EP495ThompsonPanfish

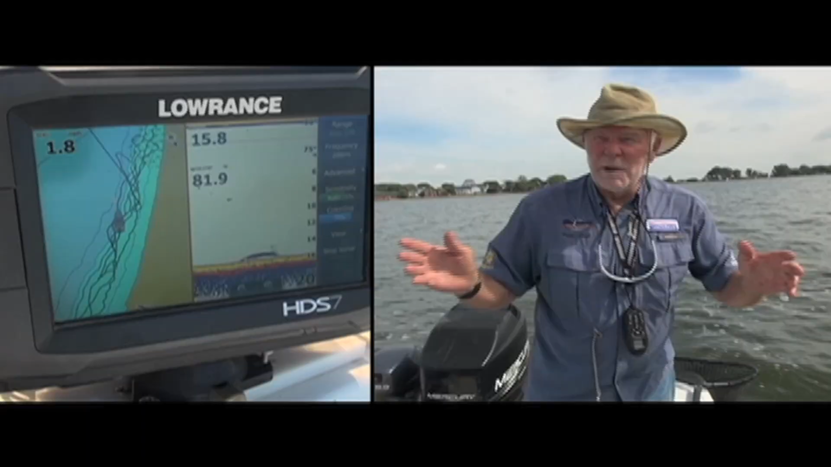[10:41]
But every time we get to 15 feet, we're starting to mark fish. And that was a marked fish. Night crawlers is what we're using.